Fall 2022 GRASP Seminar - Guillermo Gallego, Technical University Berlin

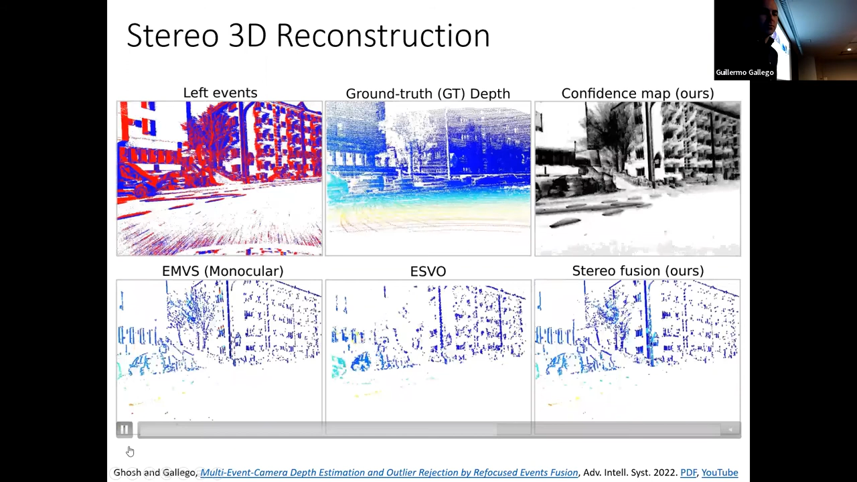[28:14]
I mean, in the white areas here, there is, yeah, the wall of the building, maybe we miss some more reconstruction. The problem also with driving data sets like this is that the apparent motion in the center of the image is smaller. And then you can see that when you're driving straight, the number of events that happen in the middle of the image are not too many.
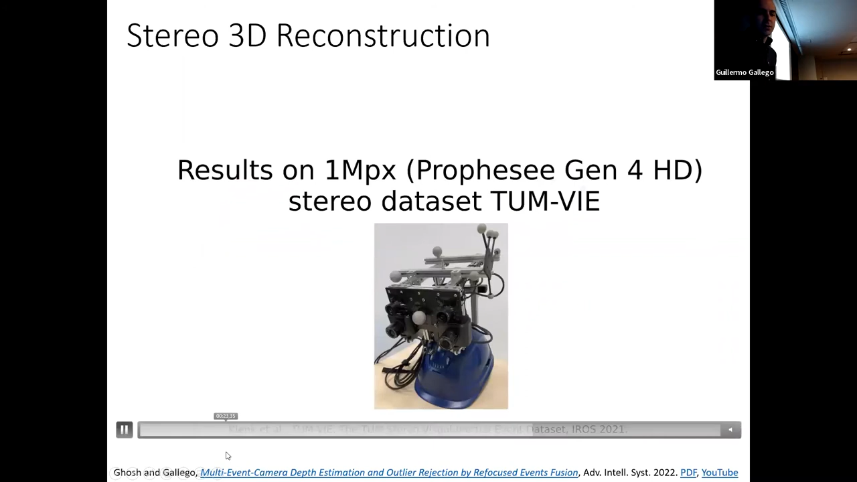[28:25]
These are results on the 1 megapixel data set from TU Munich.
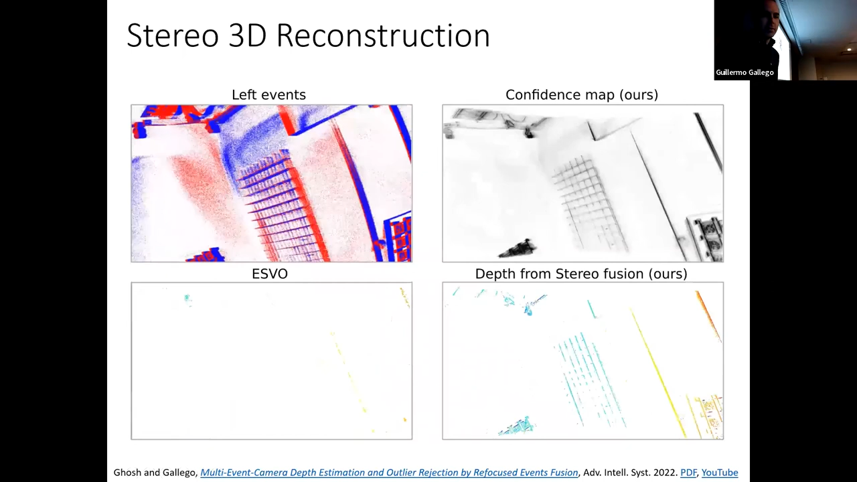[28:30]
And here the camera is moving a room in circles. The poses are coming from a motion capture system.
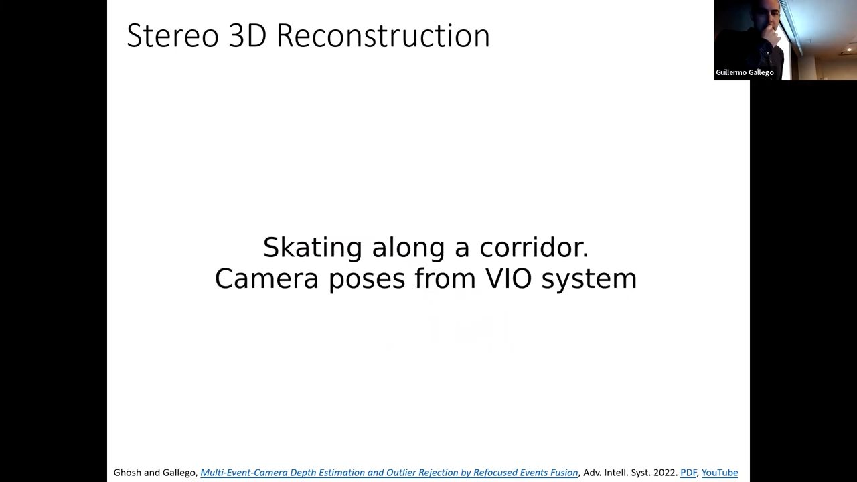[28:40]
And then outside, the poses are coming from a visual inertial velometry system. Again, this is a difficult situation. Forward motion is not great for 3D reconstruction,
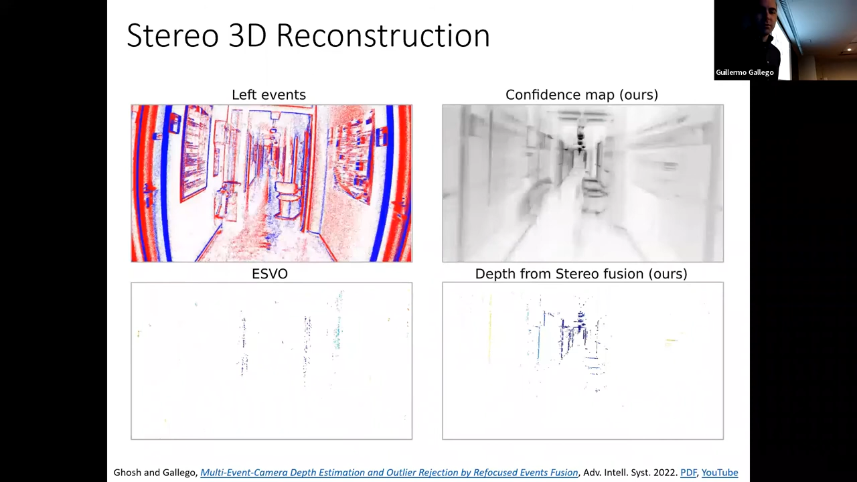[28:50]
especially also with event cameras, but we still were able to get decent depth maps. They get better when we go outdoors.